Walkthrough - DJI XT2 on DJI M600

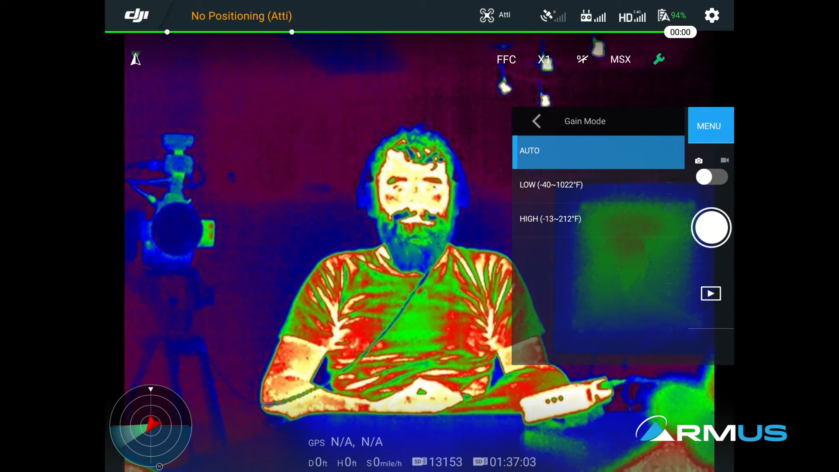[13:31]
Here we have the temperature alert if we want to turn that on and off and the threshold that we choose, if we want whatever we want to choose. This is actually a pretty interesting one, the gain gain mode. If we're getting into where we'll watch Jace change here, right now it's likely in the high gain even though it's set to auto. So even if it is in the high gain, we don't see much change because of the temperature values between negative 13 and 212, but watch what happens when we actually change it to the low gain.
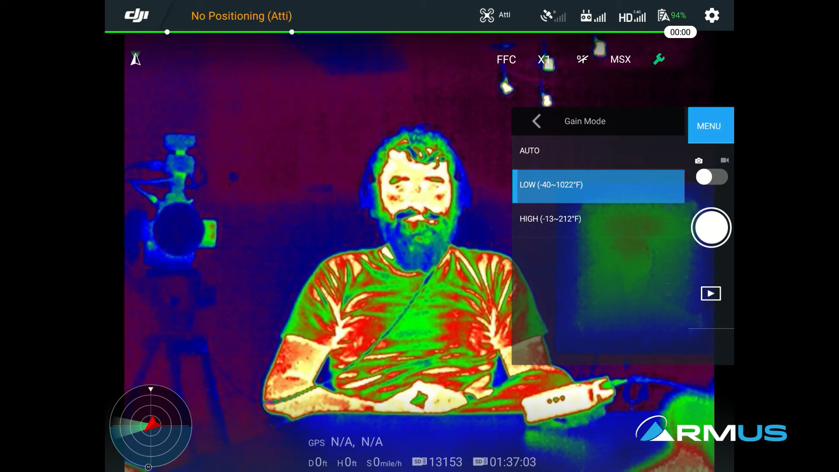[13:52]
Once the low gain goes, it kind of mutes out all of the rest of it because it's looking for the highest temperature range. So it's lost a little bit of the resolution, if you will, of temperature on this setting.
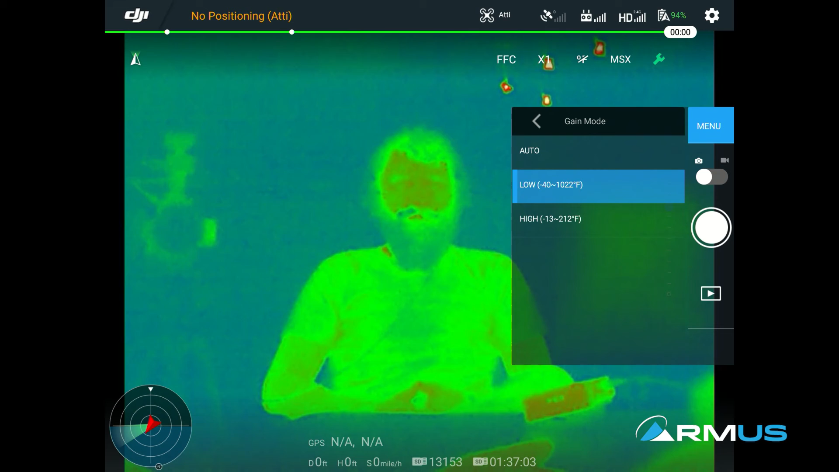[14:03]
So if we come back to high, then we can see a lot of different color values and representation because of this gain mode.
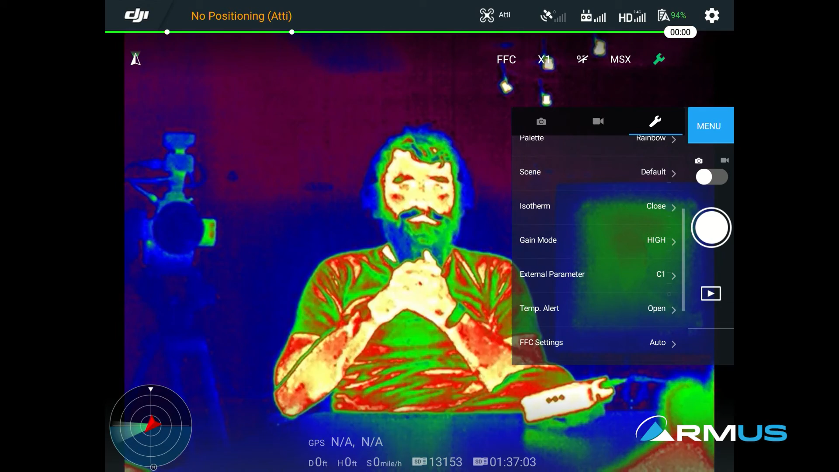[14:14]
So that's basically changing our range for you thermal guys. The external parent parameters, again, because it's radiometric, we can change different things in the camera settings here. We can go through and change our emissivity values, our reflective temperature values, our atmospheric temperature. We can change a number of things that that is then retained on the actual radiometric image when the picture is taken.